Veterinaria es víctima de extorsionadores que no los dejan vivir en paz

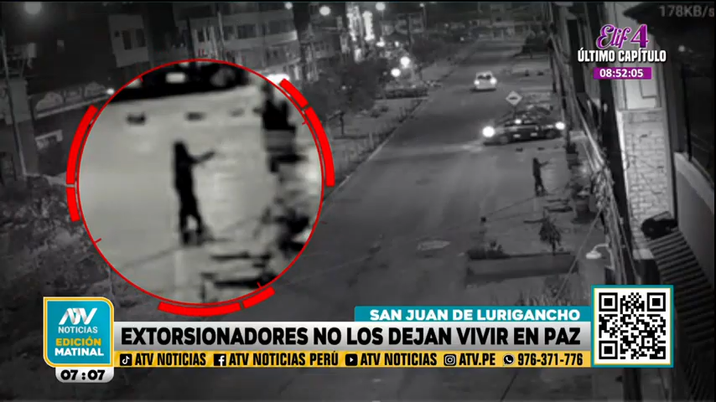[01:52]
Una situación similar viven los dueños de este minimarket, atacado por sus verdugos la madrugada de este martes. Observa a este hombre merodeando la puerta del local. El delincuente lanza algo por debajo de la puerta, para luego disparar tres veces al negocio y salir huyendo con su cómplice. El objeto que arrojaron era una carta con un claro mensaje. Quien te habla es la batería de Locoroni.